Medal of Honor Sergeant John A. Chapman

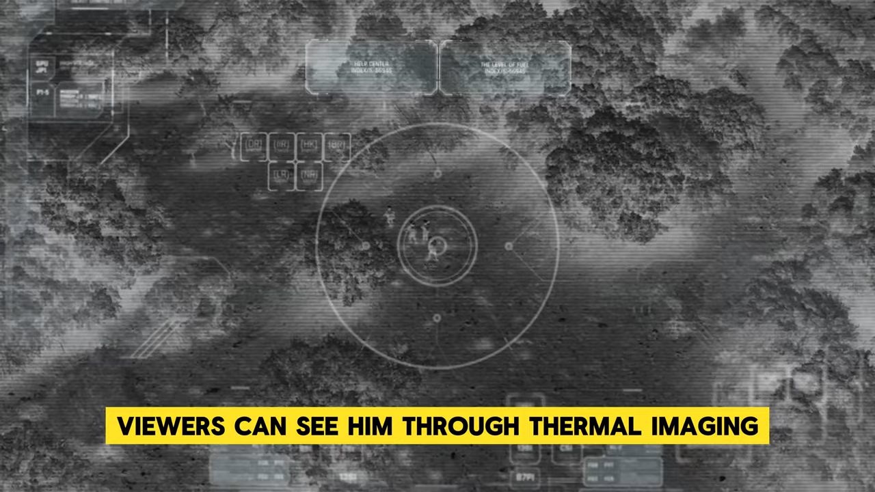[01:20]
moving alone to the right of the screen while his team faces a barrage of enemy fire from all directions.
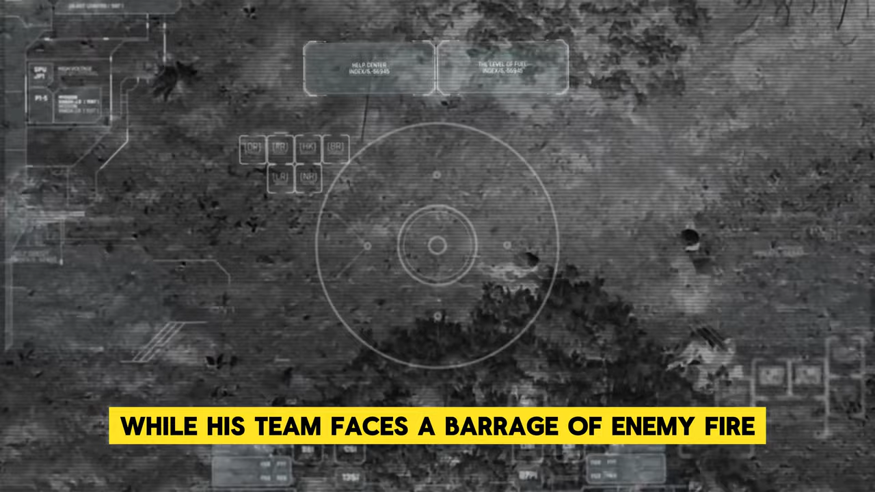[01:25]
With precision and relentless determination, Chapman engages the enemy,
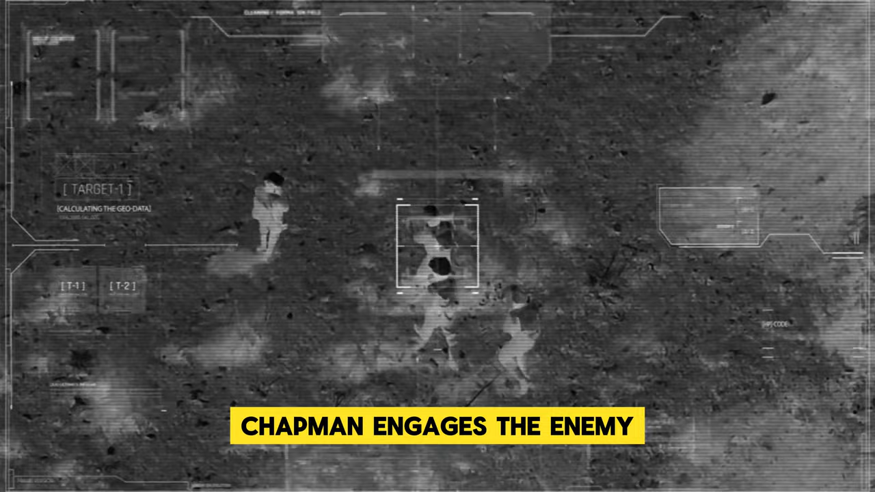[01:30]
his path marked by the snow flying from his boots and sped cartridges ejecting from his M4.
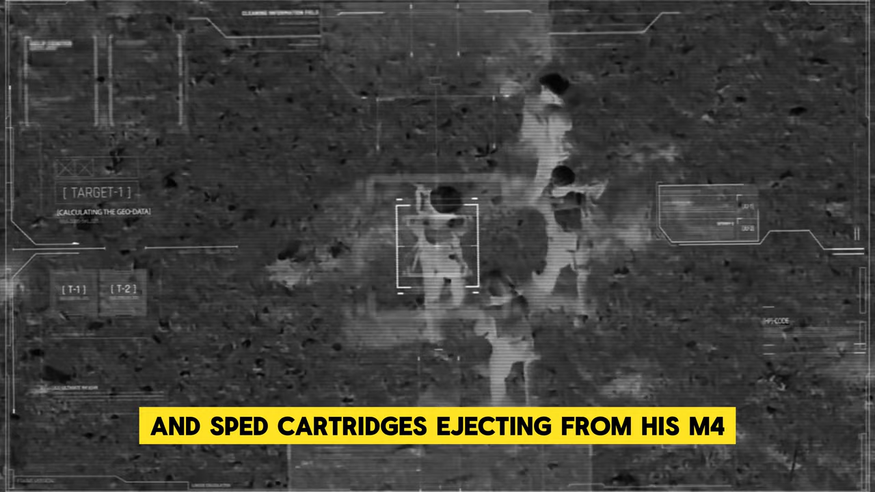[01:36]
As he battles uphill through knee-and-thigh-deep snow, under constant fire, his resolve becomes the epitome of heroism and sacrifice.